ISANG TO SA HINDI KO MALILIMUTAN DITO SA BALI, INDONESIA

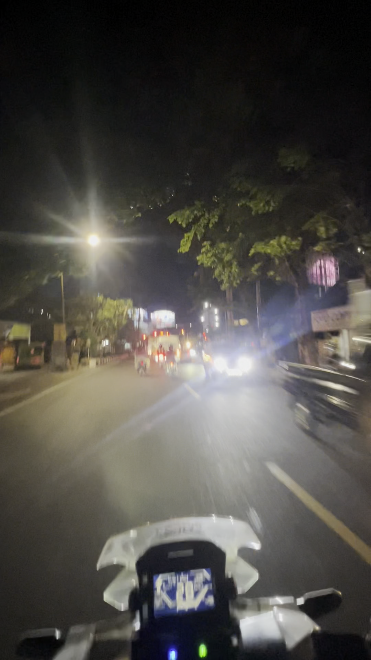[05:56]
Ito na yung next traffic light, dito.
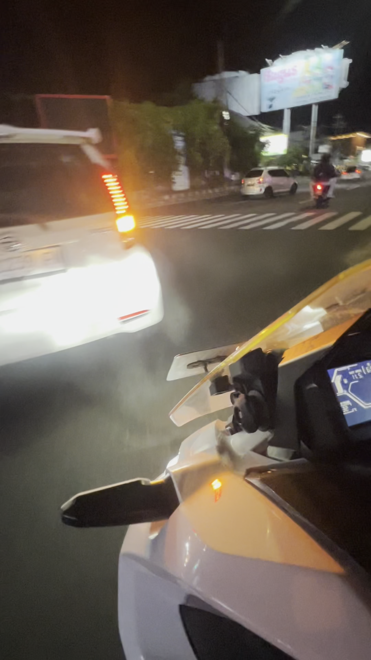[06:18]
Ito na yung next traffic light, tayo na tayo, mga kalogs.